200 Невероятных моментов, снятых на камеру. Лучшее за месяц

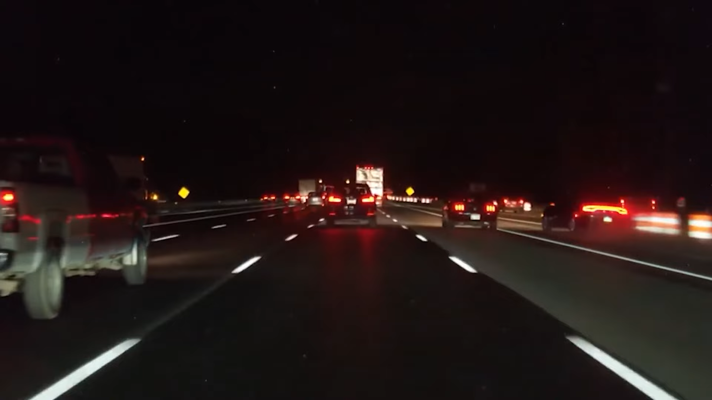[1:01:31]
Любитель острых ощущений чудом избежал столкновения с несколькими автомобилями. Что-то нам подсказывает, что эти бревна так и не добрались до места назначения.